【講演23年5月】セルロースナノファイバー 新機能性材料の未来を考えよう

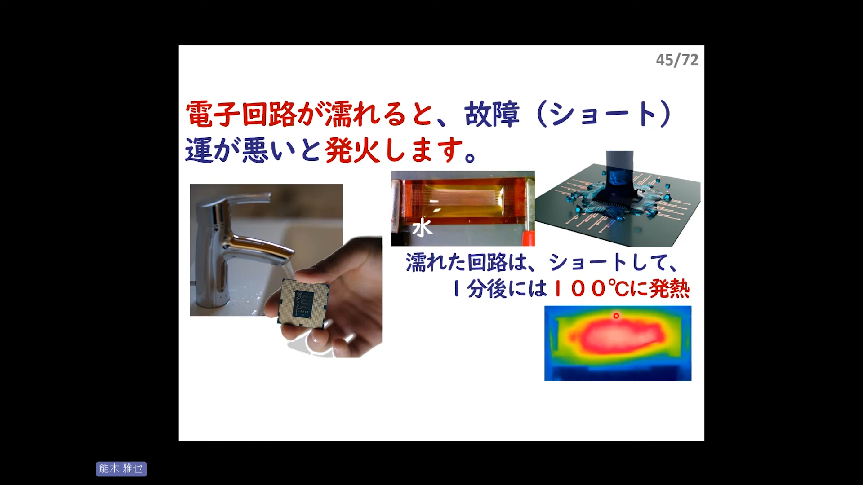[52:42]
電子回路が濡れると何が良くないことが起きるか発熱するようなこともありますねとかサーモグラフィーで温度測ってるんですけどもショートすると1分後にはこんなふうに100度ぐらい発熱してこれで発火することがありますよって形ですでも一般的にこれをどうやって防いでるかっていうとむき出しの配線なんとか全然使われてなくて普通、